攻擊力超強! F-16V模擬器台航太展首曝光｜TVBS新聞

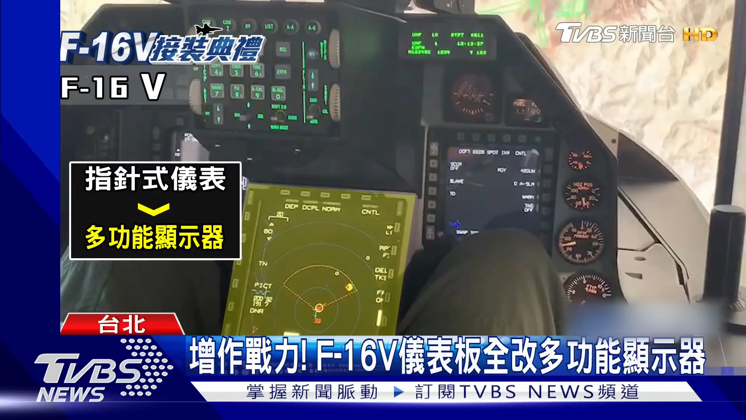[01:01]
间的指针仪表换成了多功能显示器并与飞空任务电脑完成系统整合而原有的两个显示器一个可以显示雷